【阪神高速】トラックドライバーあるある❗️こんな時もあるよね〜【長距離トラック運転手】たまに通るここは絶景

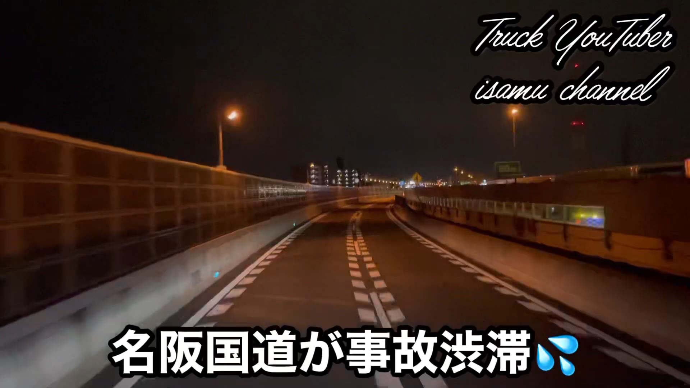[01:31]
故でぐらい渋滞になってるんで私の僕はあんまり使わないので言いまないんですけどまあ場合あったらね使う可能性もあるかもしれませんねタイミングねここからえーと阪神高速のね夜の野球を見ながらはいいっぱい行きたいと思いますまあなかなかこっちもねあんまり行くことないんでほんとね行けるタイミングしかないんでまあ野球もね結構きれいですし
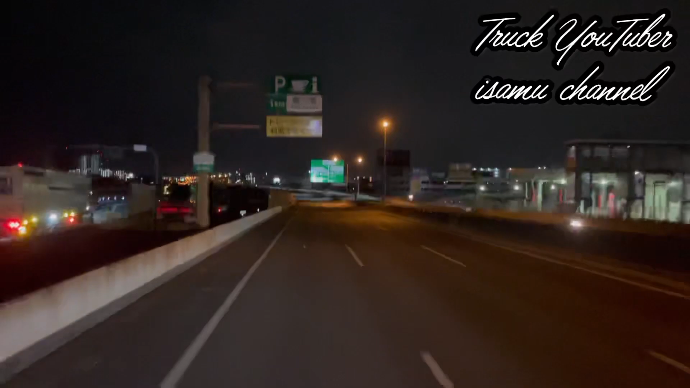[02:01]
もう久しぶっちゃうかなほんとねなんかトレーラーは止めれませんってなってるんですけど東大阪です夜のねこう一回ナイトモードどんな感じかってやったんですけど今回はね夜景をねどれぐらいきれいに撮れるかはいちょっと試してみたいなって思ってますこれが東大阪の左側に行ったパーキングはい今日は行きませんやん今日は行きませんけど今からえーとこの阪神高速大阪市内方面行きこちらの方にね行きたいと思
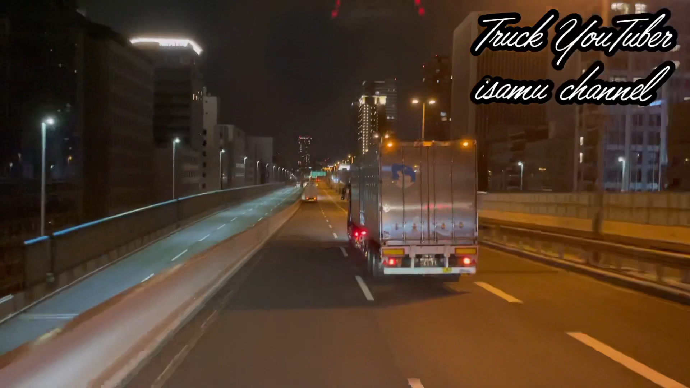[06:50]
みたいな感じなんですね結構そうそうそうそうそう今もなくこれでアワーザジャンクションにさせてもらうどこかどこか分からないでしょ料理やからまあみなさんどこがっていうよりも梅地をね堪能してるのがいいかなと言っておりますはいこれで左手ですよねまあ間違いね
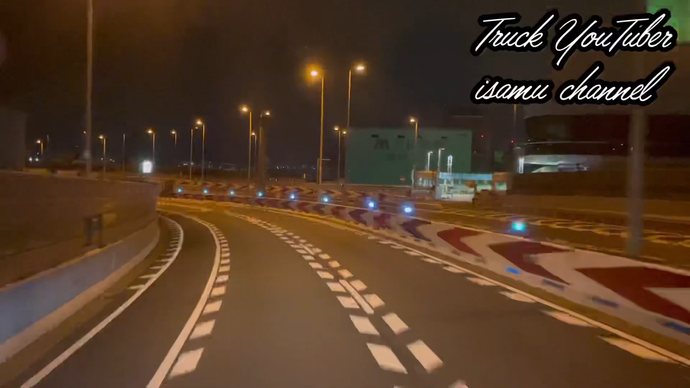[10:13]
ねわーってやけ結構きれいですよここここ内川家がよく言ってましたわここのカーブ気をつけよーってよく言われましたわ昔ねあのーよく言われましたわ昔ね韓国のカーブ結構きついんですよねだからよく気をつけちゃおすけいってよく怒られました昔そんな余談でおけばいいんですけどまあまあ